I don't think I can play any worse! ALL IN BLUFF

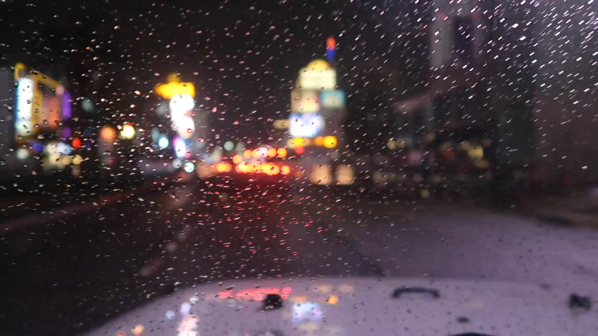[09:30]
This is like the third day in a row that it has rained in Vegas. What is going on? What is this? What is the stuff that falls from the sky?